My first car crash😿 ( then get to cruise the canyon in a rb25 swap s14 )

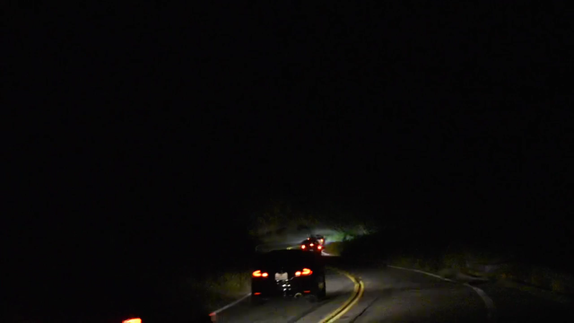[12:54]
That dude almost crashed. Holy crap. Dude, he almost went into the side of the mountain. What the fuck? Oh my god!